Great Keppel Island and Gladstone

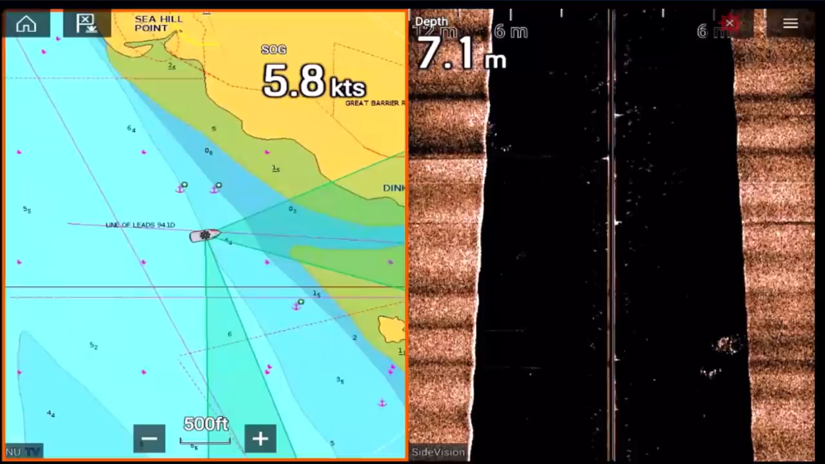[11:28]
On screen: depth 7.1 m
It's also relatively shallow going into Pacific Creek. It's a bit of a bar at the entrance. It's deep once you're in, but definitely shallow entering.
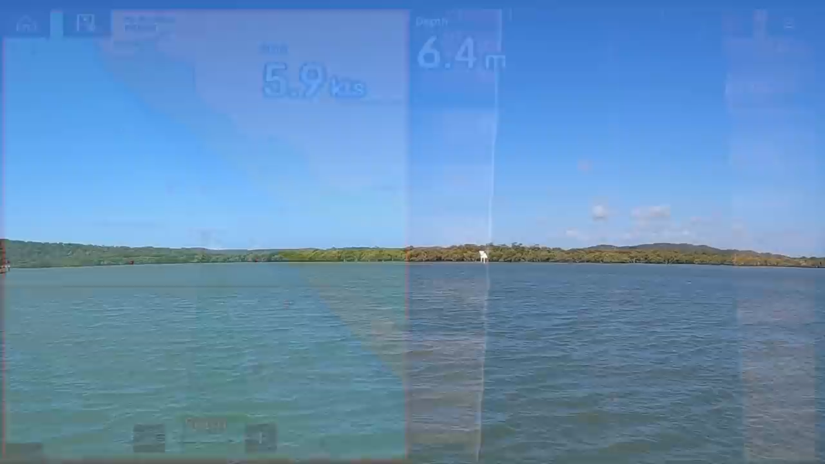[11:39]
On screen: depth 6.4 m, speed 5.9 kn
To that end, there's some leads you can see here on the shore that sort of guide you in.